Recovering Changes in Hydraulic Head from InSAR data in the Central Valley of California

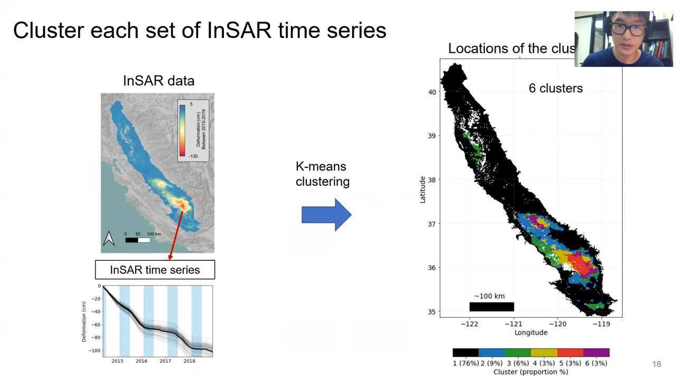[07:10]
Black color is the cluster one, blue color means the cluster two, and other color means the other clusters. And when we got a total of six clusters have different temporal features. But even though within is any spatial constraint, you can see the spatial correlation already, which is interesting. And we can also plot that up as a function of time for each clusters.
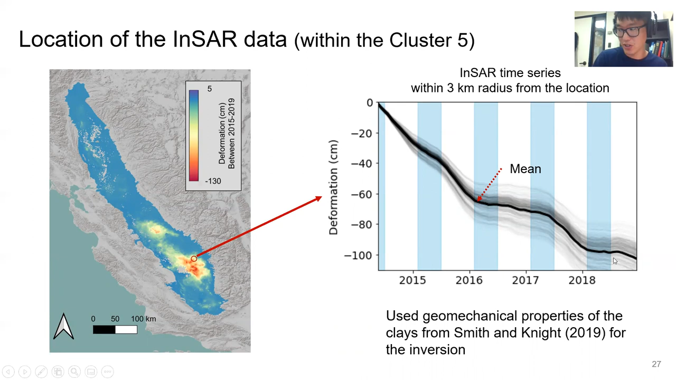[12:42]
And here kind of to have a representative insert data. So I just pick the location and draw a circle and average all of the insert data within that circle. So that mean is my observed insert data. And here's my inversion setup. So right-hand axis, left-hand axis is the head and right-hand axis is an information.